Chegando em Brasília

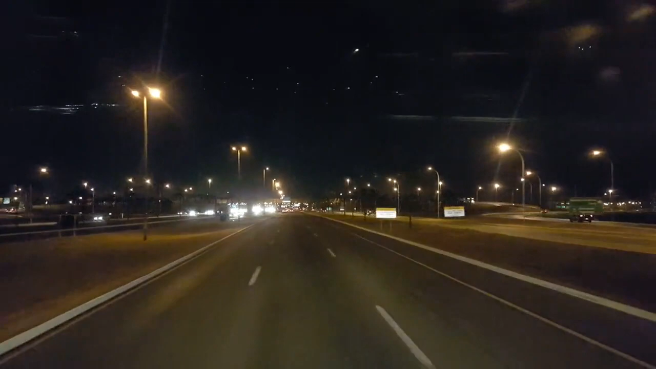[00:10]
pela GO060, hoje dia 6 de agosto de 2015. Cidade iluminada, né? Cidade da luz aí, ó. Os rodovios são todos iluminados, tem uns pedaços bons, cheio de radar. O pessoal anda muito rápido aqui. Tem uns cascadinhos aí no meio da pista aí, mas isso não faz parte. Olha a velocidade que os caras passam, que eu falei no meio do anterior.
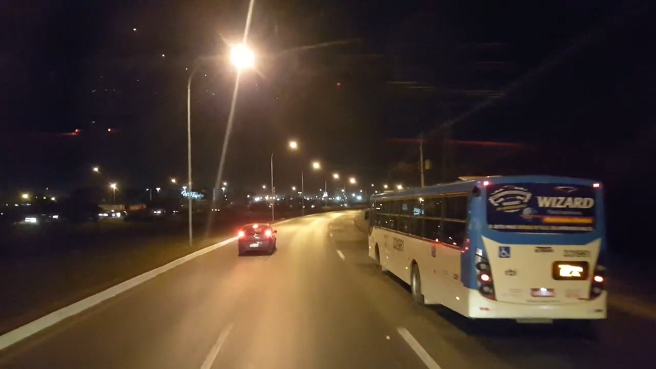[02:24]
É... Passar muito rápido na frente da guarita do guarda. Olha lá, ônibus. 72 por hora. Tem uma pista aí também que é exclusiva dos ônibus. Ônibus e vã de azul. Isso é a faixa da direita. Tem que andar ali. Bastante iluminado aí. Os vídeos à noite não saem muito bacana, galera. Porque... Eu tô filmando com o celular, né?
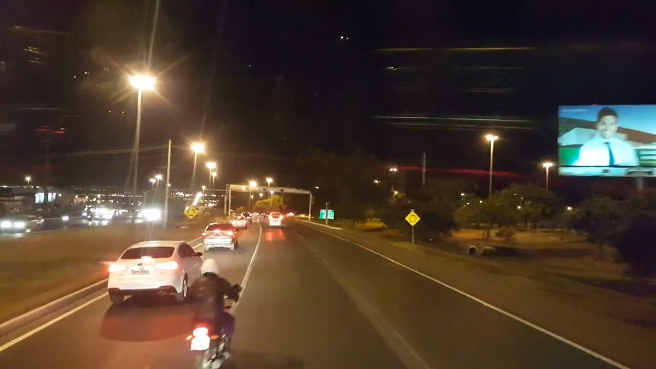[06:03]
Porque Tem um trevo aqui, ó Se deixar, os caras passam direto Passam por cima do trevo ali A velocidade O pessoal anda muito rápido É pressa pra tudo O asfalto tá bastante liso Pode ver que o asfalto O asfalto brilha Esse é asfalto muito Parece
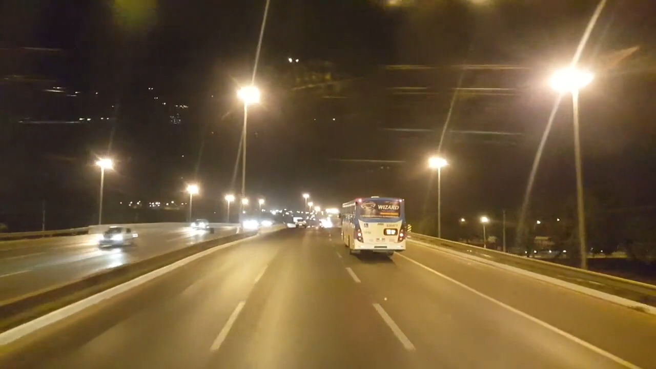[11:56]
Olha lá Os ônibus Ele tem um Um digital Atrás Da traseira Que ele diz A velocidade Que está O ônibus Isso aí Para o pessoal Não descer O sarrafo mesmo Apesar que dá Para controlar Pelo tacógrafo Mas isso aí É para o povo Em 500 metros Use a faixa Da esquerda Rapaz Você viu o preço Do álcool ali 2,70 2,70 O preço do álcool
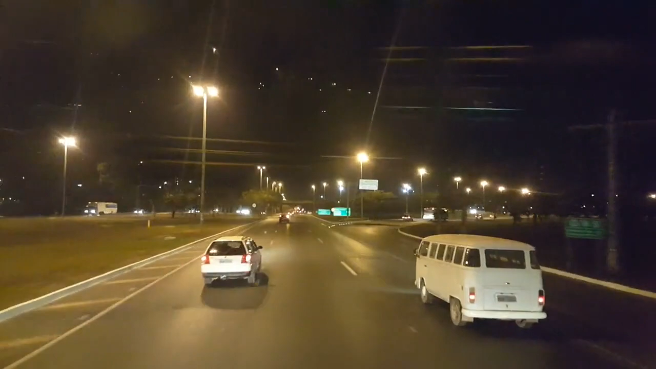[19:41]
Mas o horário de pico aí é infernal, né? A vantagem é que flui rápido, né? Porque tem várias pistas. Então não dá aquele nó, né? Em 500 metros, pegue a saída em direção a Cielo e Herpia.
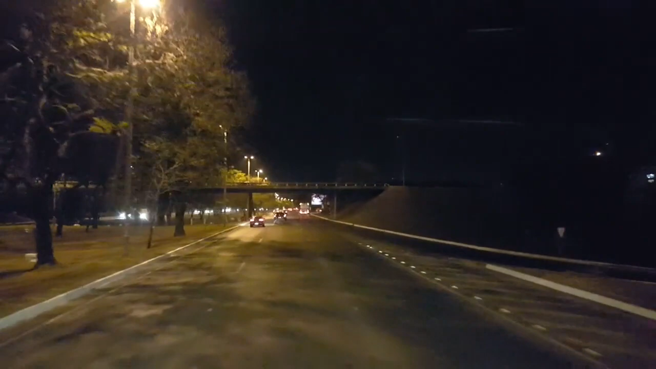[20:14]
Tem uma Kombi aqui do lado que não quer deixar eu passar. Vai, vem, vem. Aqui, ó. Reto aí vai lá pra Fortaleza.
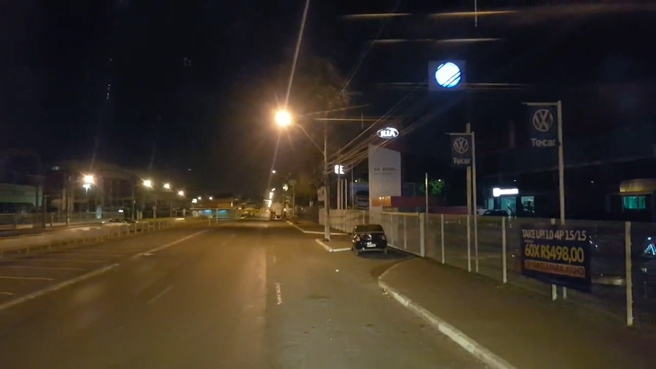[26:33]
É uma placa de proibido de estacionar aí, ó. Mas isso aí é só durante o dia, viu? Vou pôr mais pra clara aqui. Amanhã os caras chegam sequinho aqui. A gente... Dá um jeito. Deixa eu alinhar bem aqui no...